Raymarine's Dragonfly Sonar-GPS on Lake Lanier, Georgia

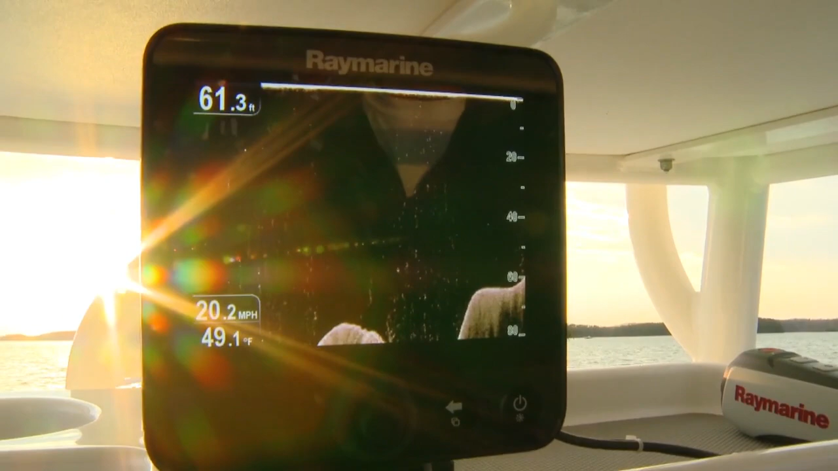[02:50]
On screen: water 49.1°F
Finally, Dragonfly's screen is super bright. At 5.7 inches and 1500 nits, you'll have no trouble seeing it out in the sunshine.
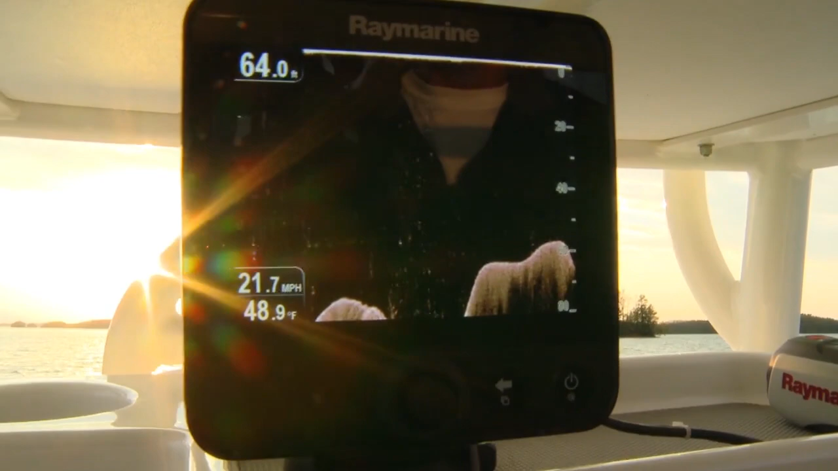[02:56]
On screen: depth 64.0 ft, water 48.9°F, speed 21.7 mph
Now that I've told you how easy Dragonfly is to set up and use,
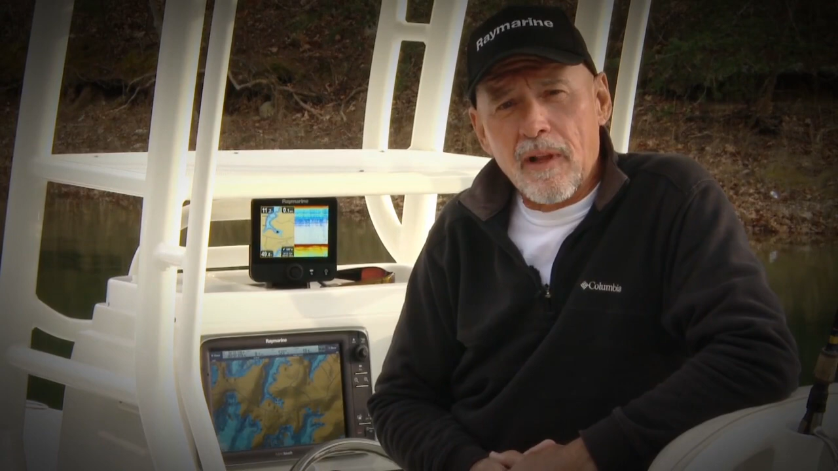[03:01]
let's go out here in the water and check out how it really works. Be ready to be amazed.
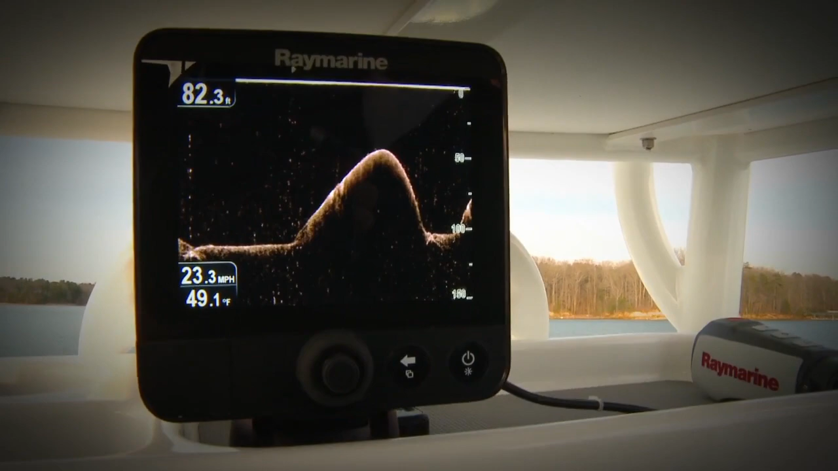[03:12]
On screen: depth 82.3 ft, water 49.1°F, speed 23.3 mph
On the Dragonfly, I can see the detail of every tree limb in this forest.
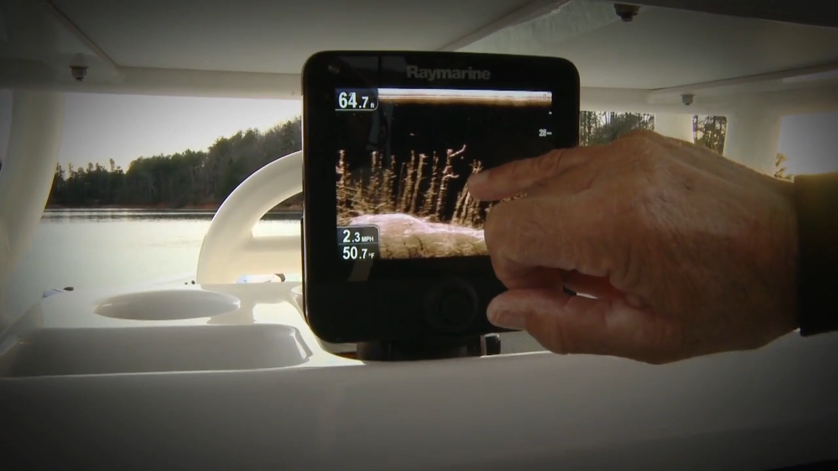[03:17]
On screen: water 50.7°F, speed 2.3 mph
It's incredible detail. Look at that. It's like photo imagery.
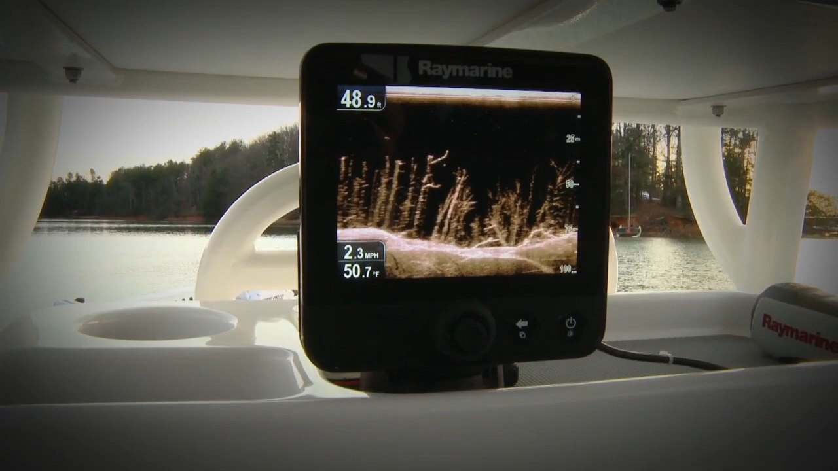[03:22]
On screen: speed 2.3 mph
You can see every branch. Every stick on every branch. There's no doubt about what you're seeing here versus down here on the conventional sonar.
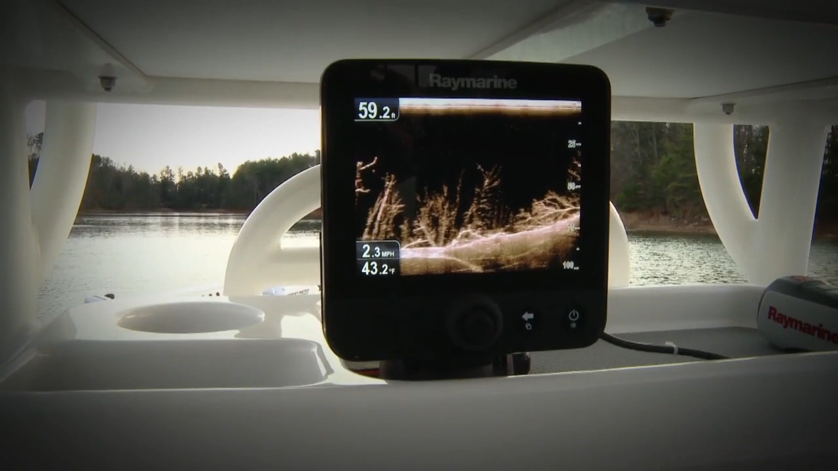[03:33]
On screen: depth 59.2 ft, water 43.2°F, speed 2.3 mph
No more wasting time. When Raymarine asked me and hundreds of other anglers what we wanted in a small boat sonar, they listened.